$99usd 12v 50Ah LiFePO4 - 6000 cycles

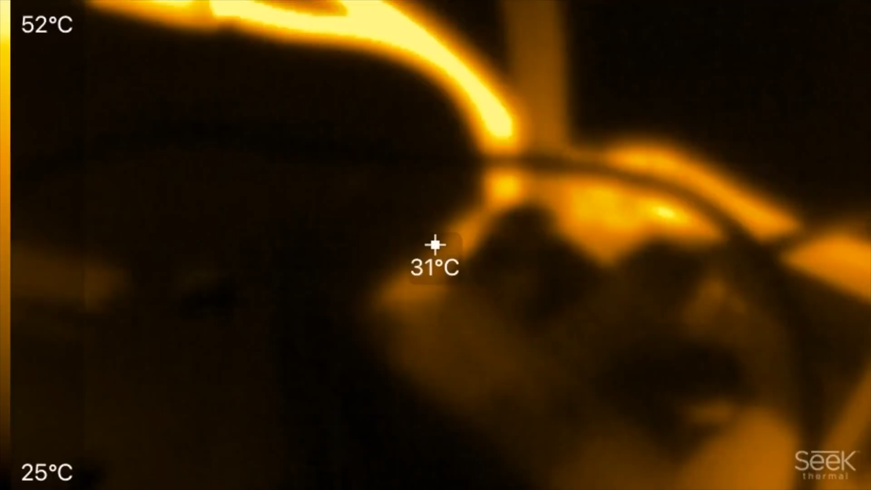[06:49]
On screen: spot 31°C, scale top 52°C, scale bottom 25°C
all right let's check the temperature ooh yeah that those cables
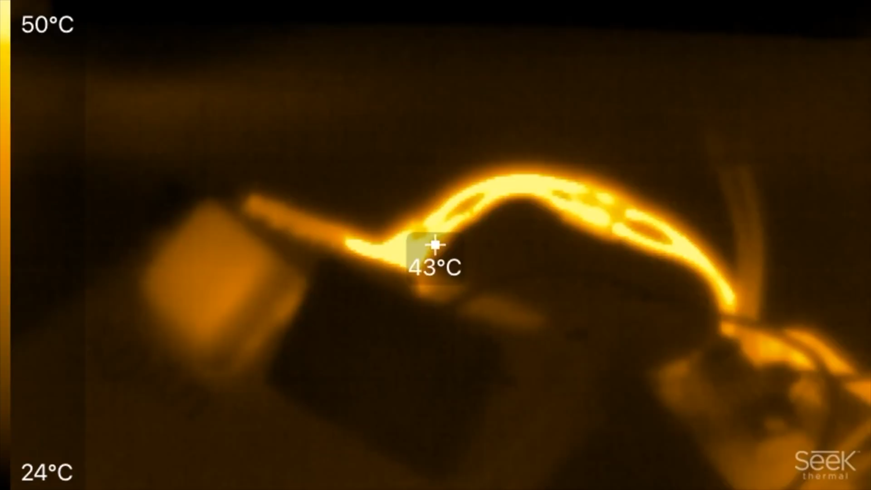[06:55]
On screen: spot 43°C, scale top 50°C, scale bottom 24°C
are hot yeah so almost 50 c on that connector there
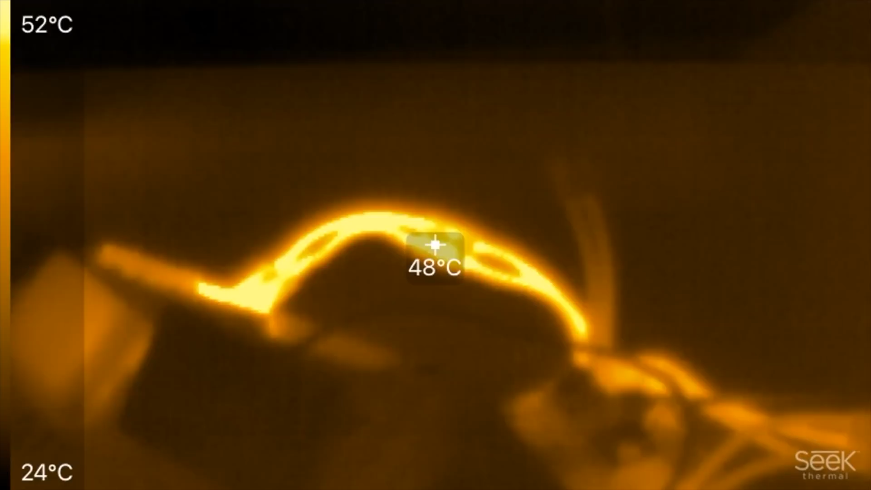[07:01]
On screen: spot 48°C, scale top 52°C, scale bottom 24°C
uh and then that other connector now the rest of them are thicker